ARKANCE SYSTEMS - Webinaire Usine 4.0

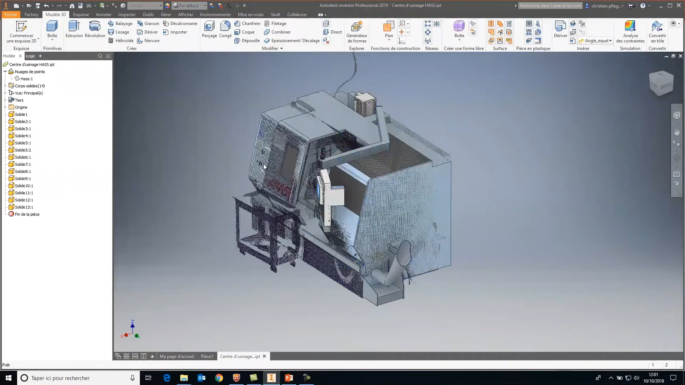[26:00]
modélisation on peut obtenir ceci avec le nuage de points qui est effectivement caché en arrière-plan et c'est cet objet